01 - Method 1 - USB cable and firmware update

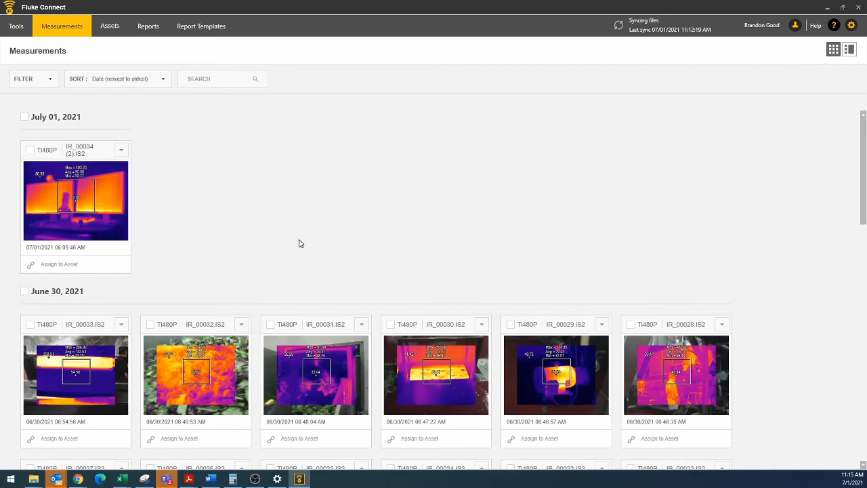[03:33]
That will help you. This is the one I took today and I downloaded. And now I can double click it and get into my editing mode and go through my edit.